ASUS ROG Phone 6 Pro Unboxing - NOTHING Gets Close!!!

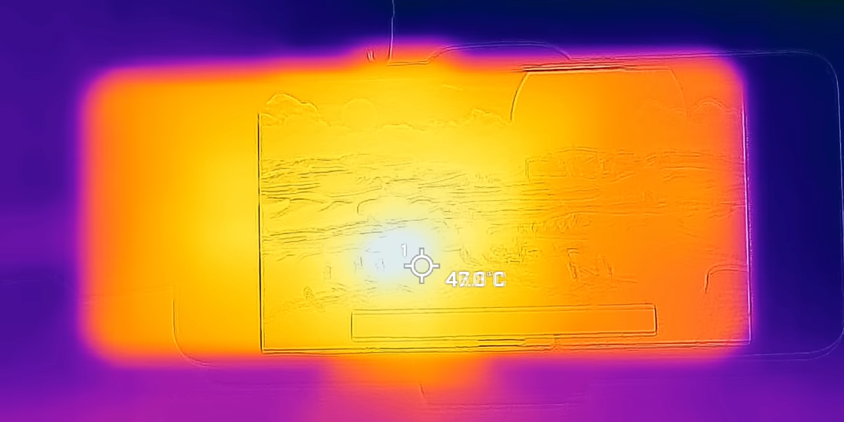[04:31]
This is thermal camera footage of the ROG phone 6 running a 3DMark wildlife stress test with the aeroactive cooler on.
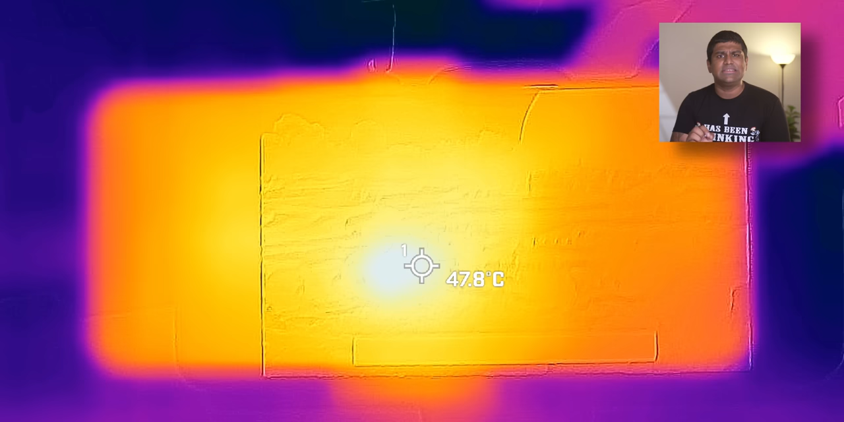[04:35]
On screen: spot 47.8°C
See how the spot on the screen is at 46 degrees? Now let's turn it around and let's remove the cooler and see how the same spot is 29 degrees.
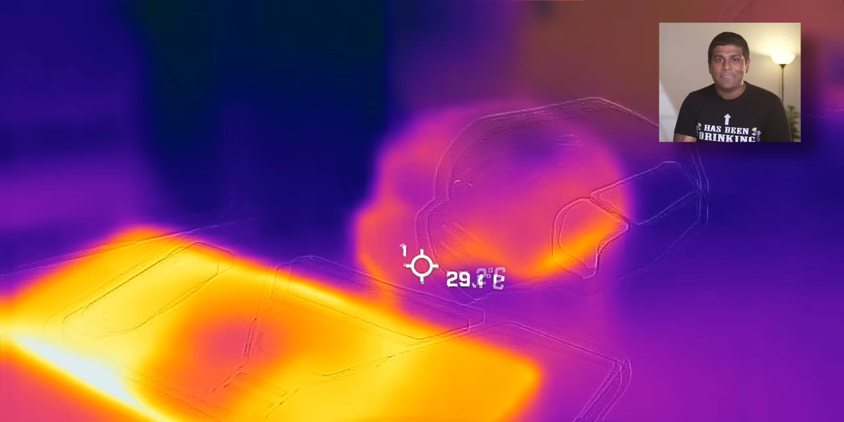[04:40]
It starts rising immediately cause the benchmark was still running. Now this is the ROG phone 6, 3 minutes later without the cooler, the same spot it's at 46 something degrees.
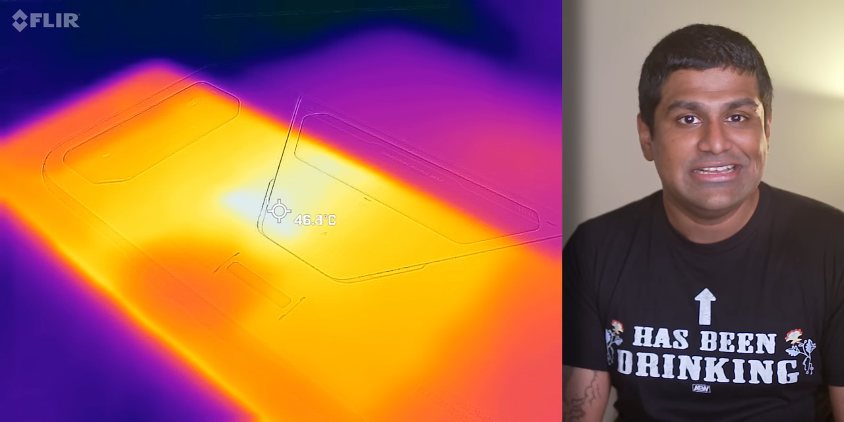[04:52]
So that's a 17 degree difference in just 3 minutes. That's how much of an impact the aeroactive cooler was having on the temperatures.